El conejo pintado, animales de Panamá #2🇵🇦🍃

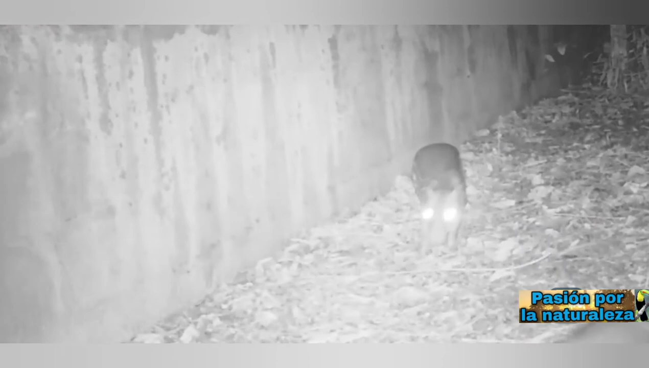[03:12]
El conejo pintado posee hábitos nocturnos, saliendo casi todo el tiempo de noche.